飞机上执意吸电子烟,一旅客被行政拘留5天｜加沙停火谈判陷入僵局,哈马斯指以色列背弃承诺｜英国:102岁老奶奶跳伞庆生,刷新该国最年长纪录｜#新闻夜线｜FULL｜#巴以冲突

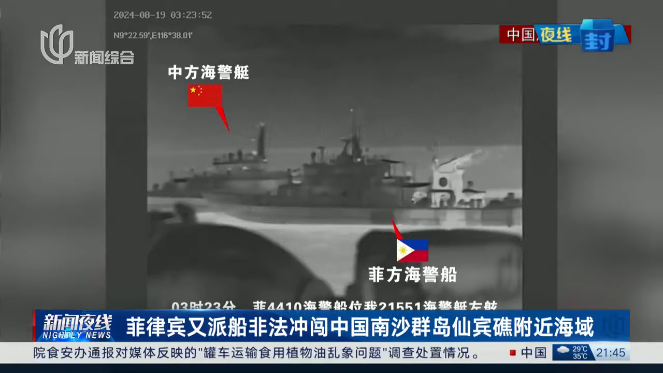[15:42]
中方正告非方立即停止侵权行径，否则由此引发的一切后果由非方承担。本月19号，非方就曾经执意派出2艘海警船非法闯入同一海域，其中一艘船还故意冲撞中方正常维权执法的海警船，之后又非法冲闯中国南沙群岛仁爱礁临近海域，性质十分恶劣。中国海警全程跟监，有效管控，并且曝光了现场视频。